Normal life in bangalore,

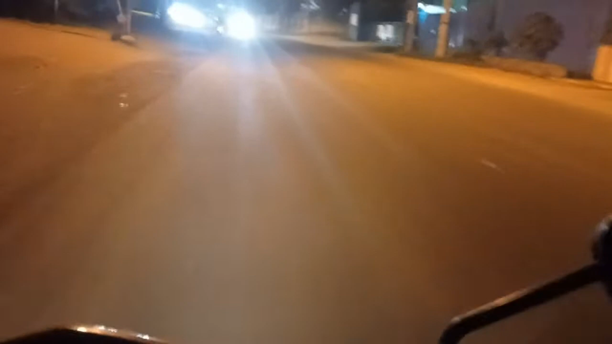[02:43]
ভাটুৰ পেষ্টিছ লেগছ হেবিটেট বুলি ডাঙৰ এপাৰ্টমেণ্ট এটা আছে, তাত এটা কাম এটা আছিলে, কামৰ কাৰণে আহিছিলোঁ। বৰ্তমান ৰিটাৰ্ণ গৈ আছোঁ, দেখা পাইছে এই ৰাস্তাটো চিধা চিধা গ'লে চাইলে গুচি যায়, আমি এতিয়া মানে ভিতৰৰ পৰা গলি এটা দি পাই
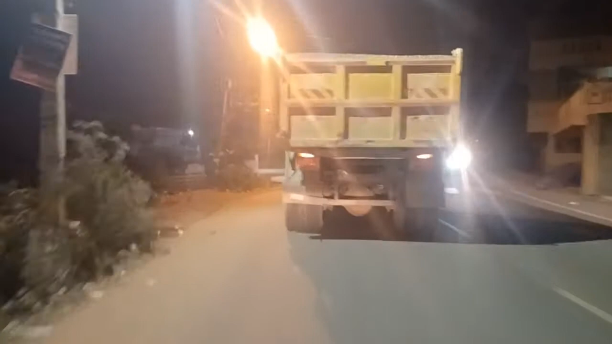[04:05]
একেবাৰে জিনি যাওঁ, ধূলি ধূলি ধূলি ধূলি, চিধা গ'লে এখন কাৰ্মেলাম, মই গুচি যাওঁ পাওঁ মাতে।
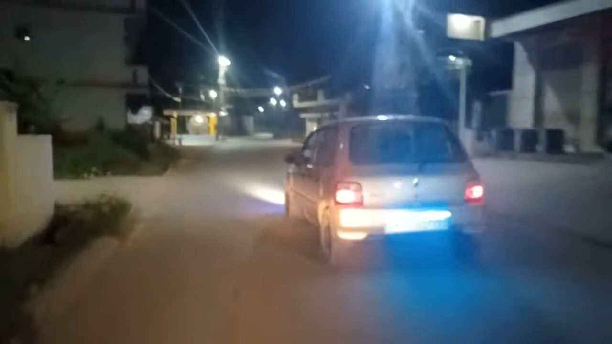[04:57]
এতিয়া অলপমান ব্ৰাইটনেছটো আহিছিলে ন, অকণমান ব্ৰাইটনেছ কমা আছিলে,
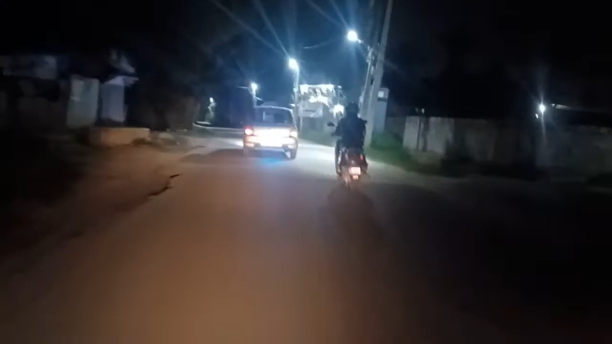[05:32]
এটা এইটো এটা মন্দিৰ চব ওচৰতে ওচৰতে মন্দিৰ বন আছে,
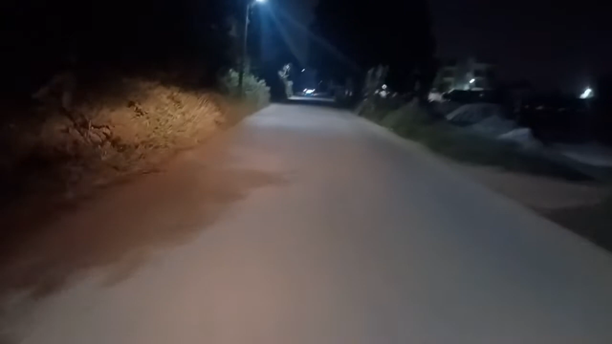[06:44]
ইয়াতে আছে, কাৰণ সেই গাড়ী স্কুলৰ বাছ এইখন পাৰ্ক কৰি থৈছে, আপোনালোকে দেখা নাপাব হয়, সেইখন স্কুল বাছ পাৰ্ক কৰি থৈছে শ্ৰী শ্ৰী ৰবি শংকৰা বিদ্যা মন্দিৰ।